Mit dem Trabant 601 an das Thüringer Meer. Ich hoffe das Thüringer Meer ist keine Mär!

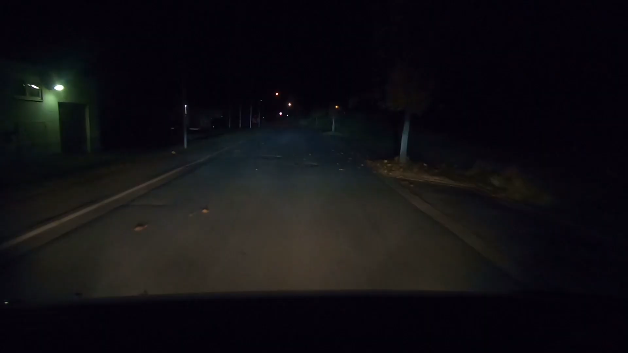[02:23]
Ja, das Gewerbegebiet hätte ich erreicht und ich würde sagen, einfach hier rechts ran und das passt dann schon für die eine Nacht. Die Nacht haben wir gut im Gewerbegebiet verbracht, der nächste Morgen ist angebrochen und ich würde sagen, wir laden jetzt erstmal ab.